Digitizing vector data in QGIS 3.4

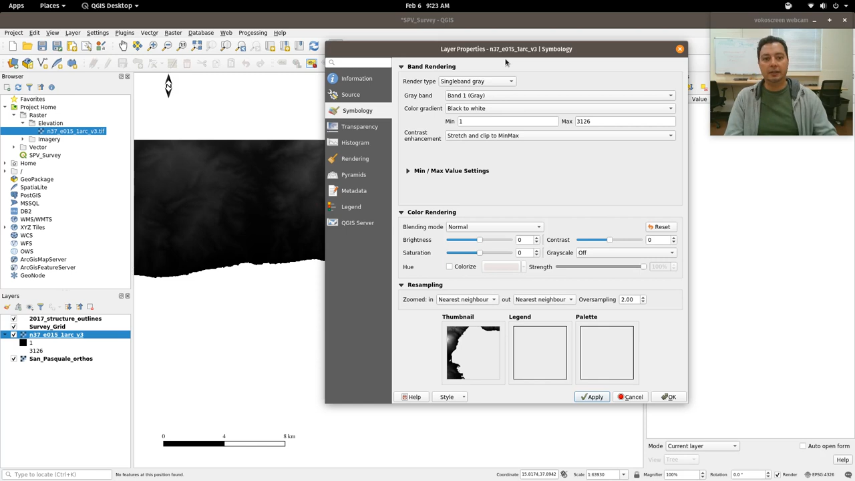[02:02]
And we can see now that there's actually some nice elevation there,